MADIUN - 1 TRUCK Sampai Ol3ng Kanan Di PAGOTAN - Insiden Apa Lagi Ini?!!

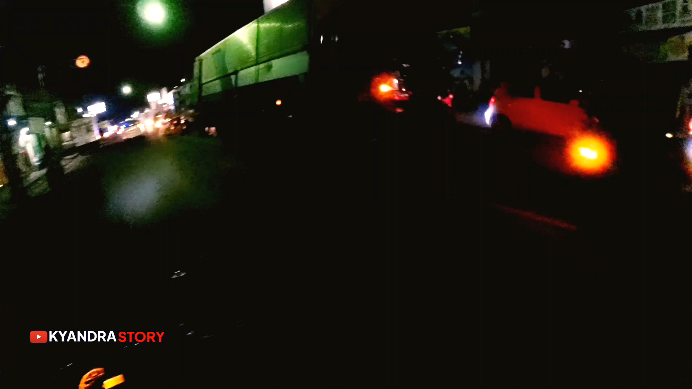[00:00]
Wah, ini ada polisi juga nih. Duh, ini apa ya? Ini kecelakaan atau gimana ya ini ya? Waduh, ini ada di perempatan Pagotan ini.
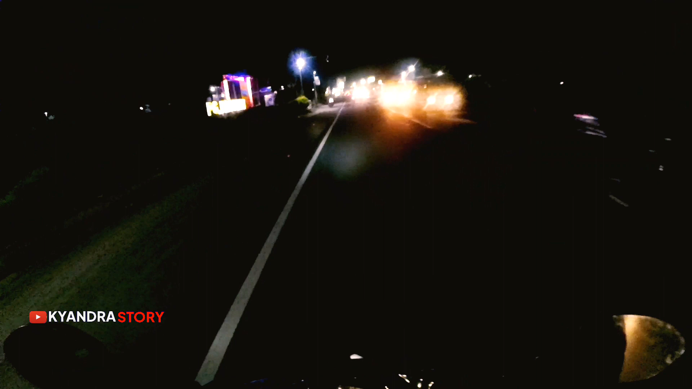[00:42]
Nah, ini kiri jalan pabrik gula Pagotan. Mantap. Wah, di depannya ruame banget nih.
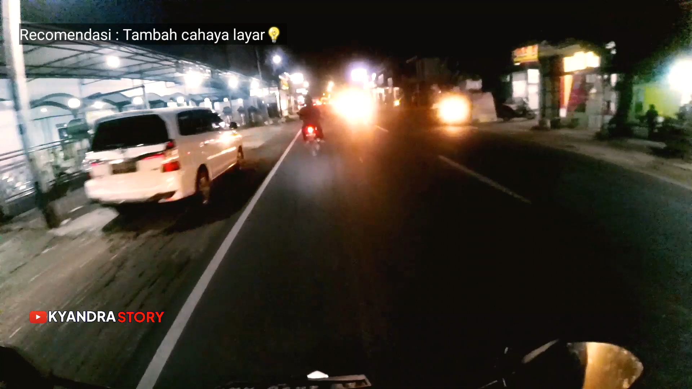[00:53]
Ada kayak truk berhenti ini ya. Waduh, ini apa ya? Ini kecelakaan atau gimana ya ini ya?
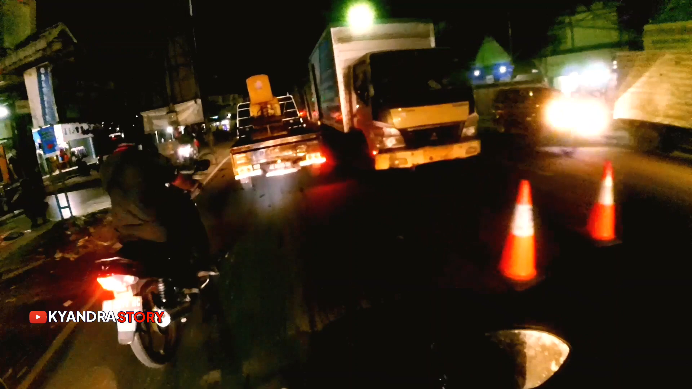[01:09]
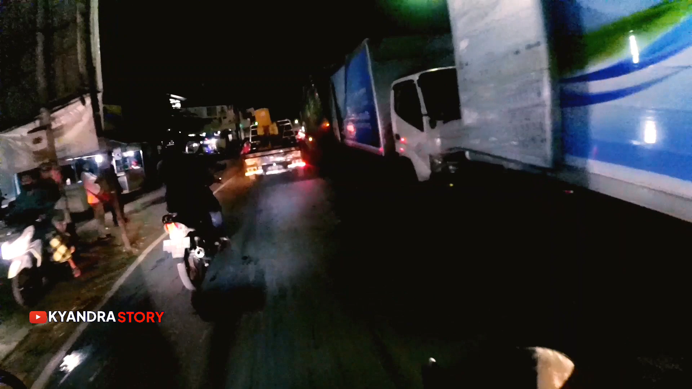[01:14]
Waduh, ini ada di perempatan Pagotan ini. Anjir. Nyampo ya? Masa pedot nanune? Pedot, Pak. Kayaknya as rodanya putus ya.
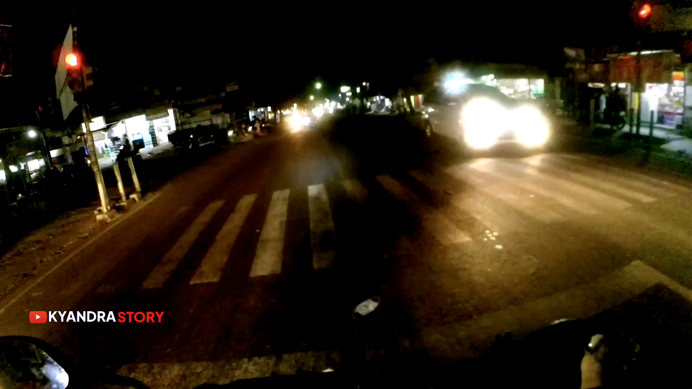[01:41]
Ada di perempatan Pagotan. Enggak tahu ada truk berhenti ini. Jam piro iki ya? Jam 6:30.